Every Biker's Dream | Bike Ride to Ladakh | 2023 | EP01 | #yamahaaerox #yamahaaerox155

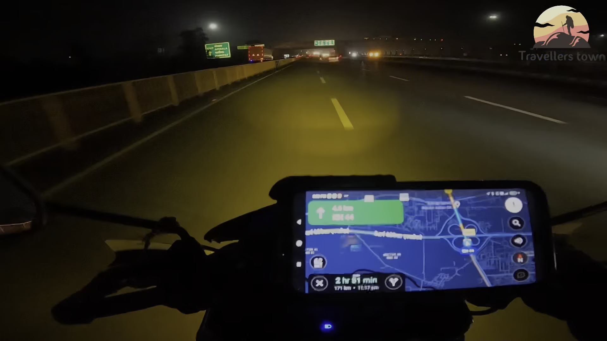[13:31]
तो अभी वापस हाईवे पे आ गए और मिलते हैं अब अंबाला में ही, क्योंकि रात में कुछ दिखेगा तो है ही नहीं, तो इसलिए अंबाला में मिलते हैं, वहीं करते हैं बात आपसे।
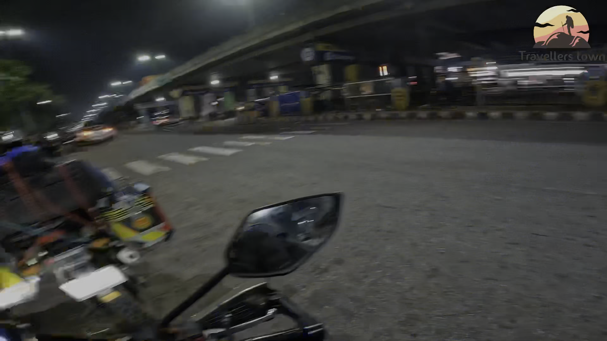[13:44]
ये अंबाला पहुंच गए और टाइम हुआ है 11:15।